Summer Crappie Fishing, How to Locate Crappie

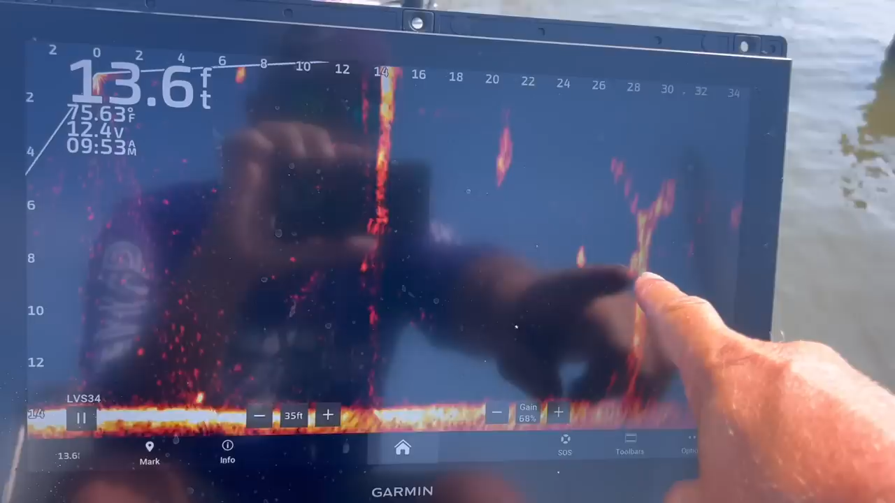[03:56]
On screen: depth 13.6 ft, water 75.63°F
fish see that on the side of that stump i just want to show you all what it is
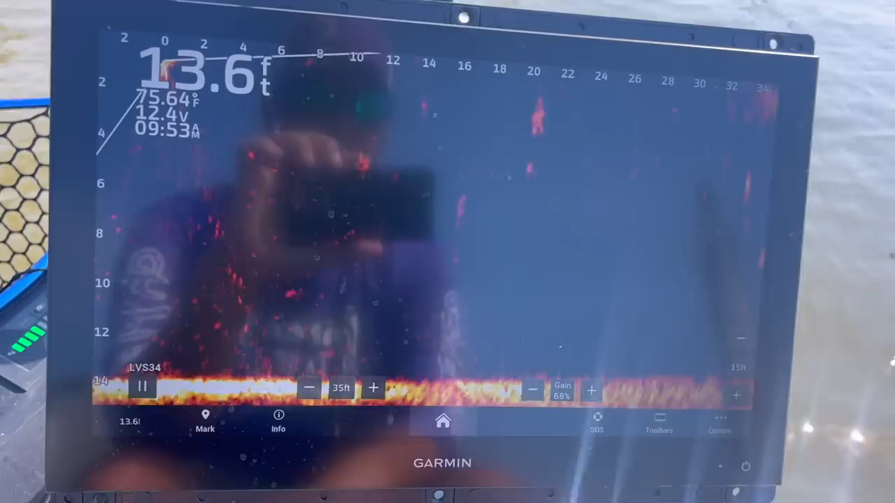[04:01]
On screen: depth 13.6 ft
i'm looking at as i'm coming through here that mark right there is just too big
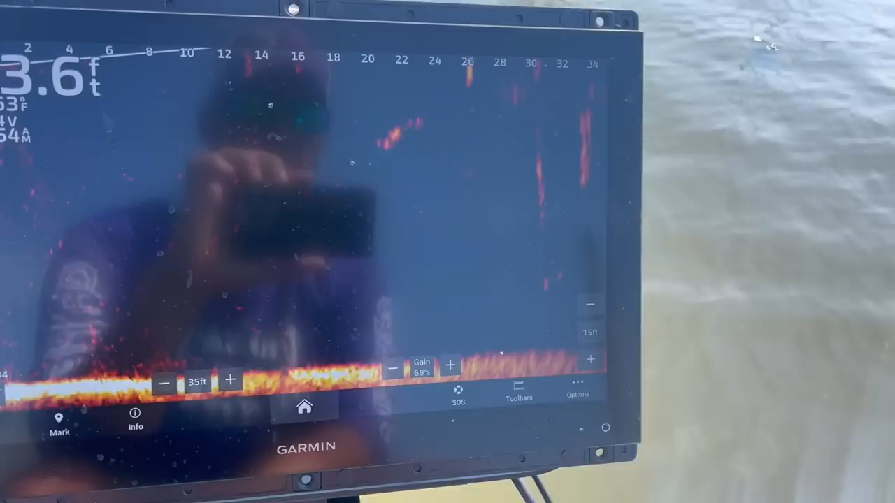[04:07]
i want to be able to show you the type of mark that i'm looking for and
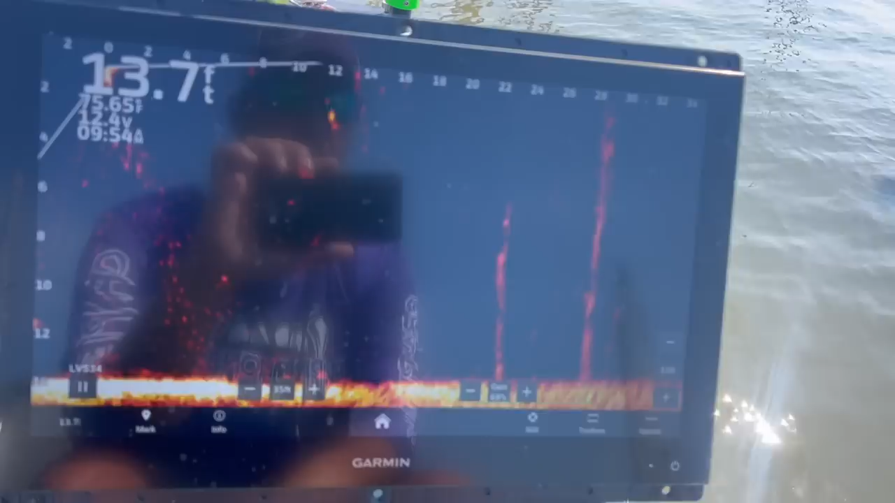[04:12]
On screen: depth 13.7 ft
what you should be looking for as well these smaller trees
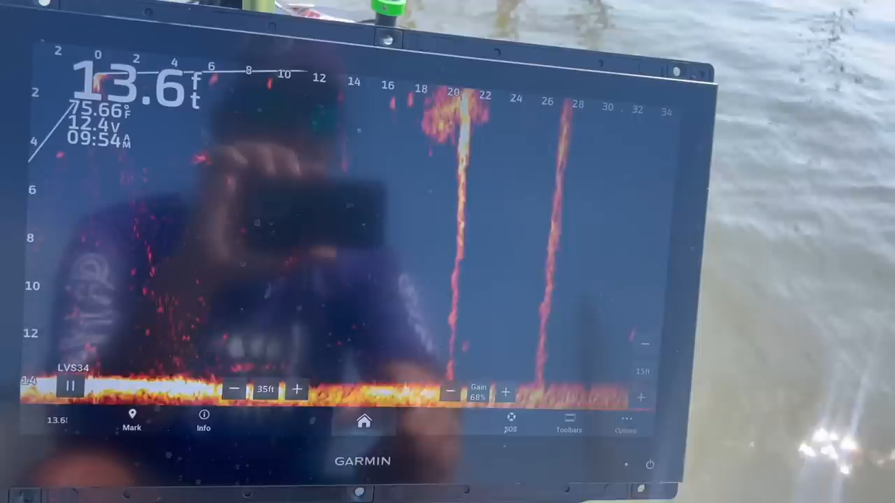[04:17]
On screen: depth 13.6 ft, water 75.66°F
those are the ones that right there there's a fish down at the bottom those are the ones you need to pay attention to because those are the ones that the crappie tend to get
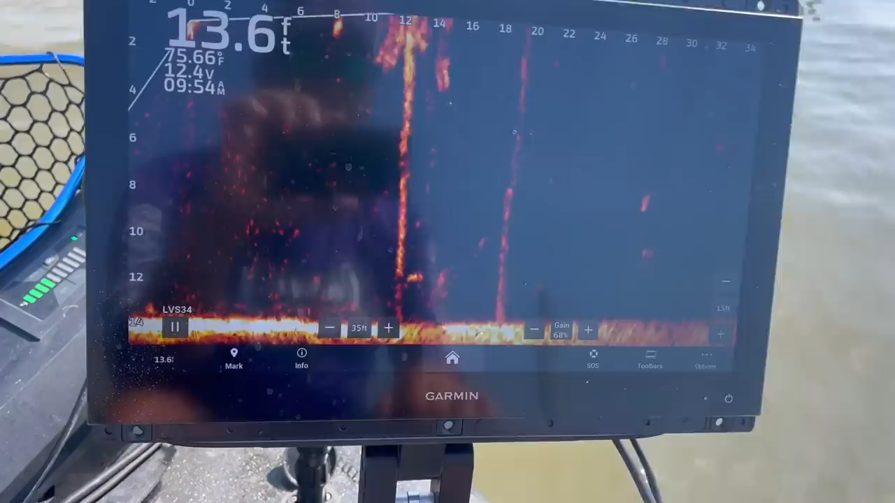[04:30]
On screen: depth 13.6 ft, water 75.66°F
on the most and right there's a pretty good one this right here is a two foot increment
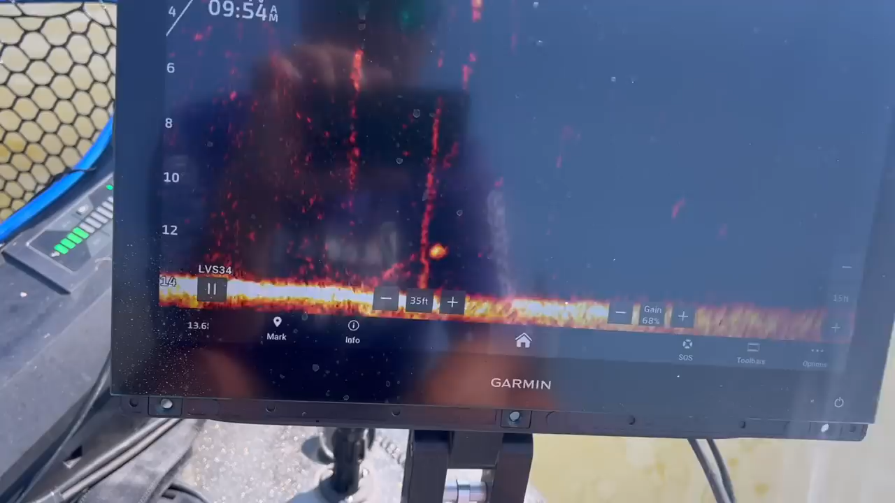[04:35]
that fish is throwing about a 14 to 15 inch mark let's see if we can't catch him
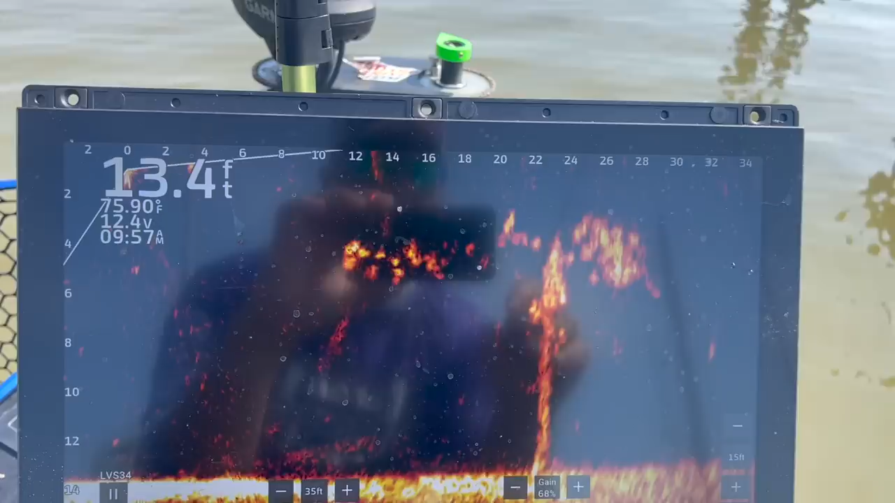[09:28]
On screen: depth 13.4 ft, water 75.90°F
i messed around and fooled me one there is an awful lot going on on that tree right there so i'm investigating a little bit and it looks to me
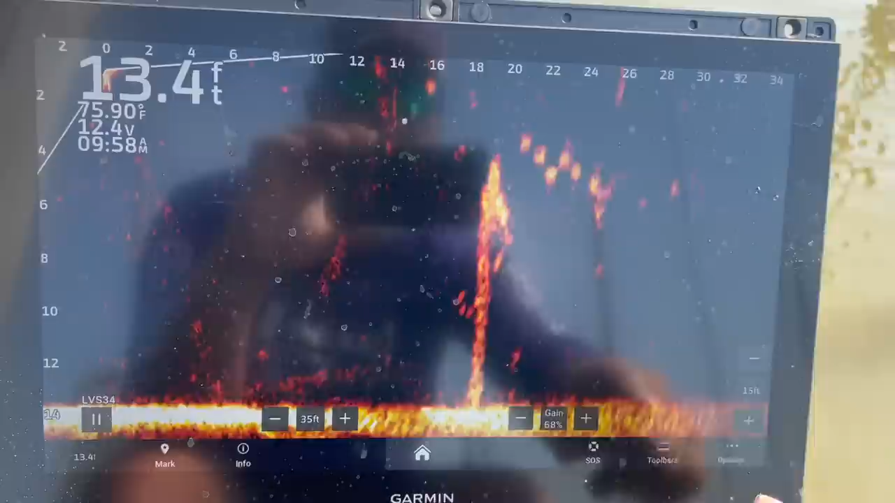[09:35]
On screen: depth 13.4 ft, water 75.90°F
that i can see a crappie right there under that i don't know what type of fish that is but
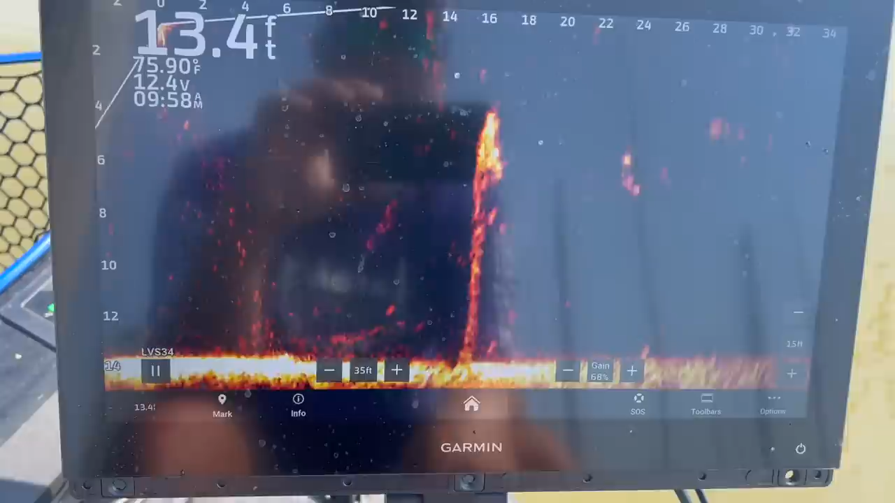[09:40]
On screen: depth 13.4 ft, water 75.90°F
it's something that doesn't threaten a crappie so i'm assuming it's probably a carp you can see the tail on the back end of it
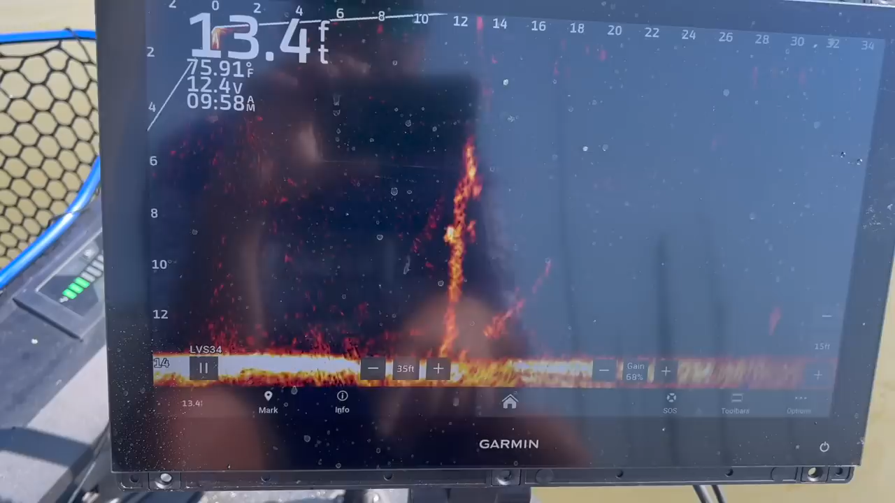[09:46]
On screen: depth 13.4 ft, water 75.91°F
and uh i think i'm gonna pitch in there and see if i can't catch that crappie